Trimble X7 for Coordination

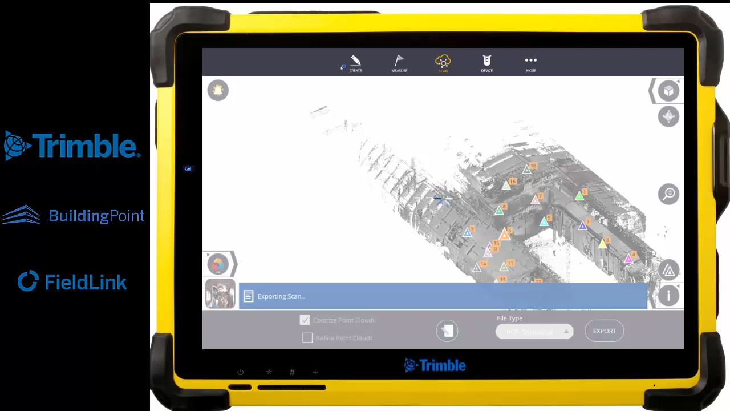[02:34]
But it doesn't mean that my customer or the stakeholders will be able to see that as well. So if I do not have a way of sharing this, I will export this as a recap file and share that with everybody.
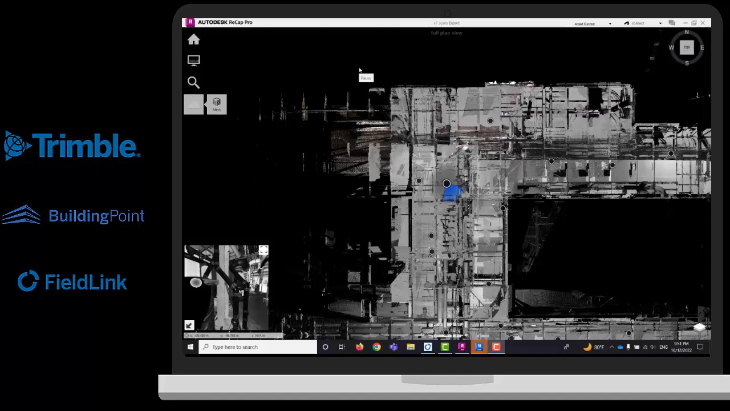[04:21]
And that mesh is going to be saved as an IFC. So you will be able to run clash detection between that IFC and the model as well. Once that you have your Recap and your VWG,
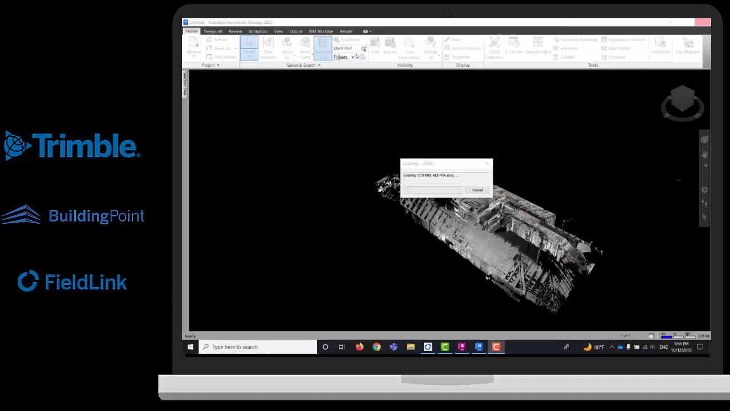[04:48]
As you can see, they do have been overlaid in the same coordinate system because of the X7. If you do not have an X7,
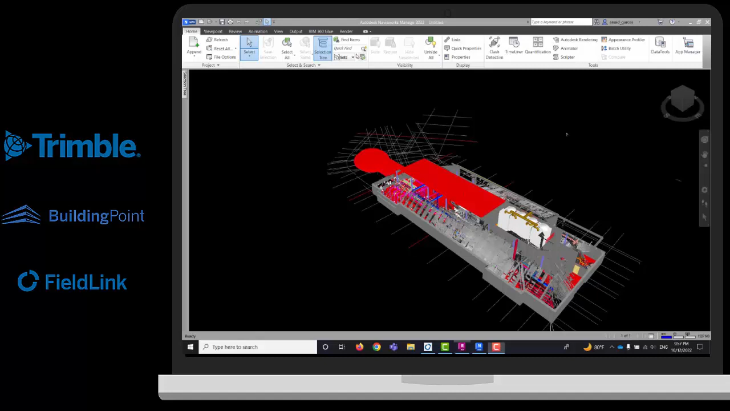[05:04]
you will need to be sure that they are sharing coordinates.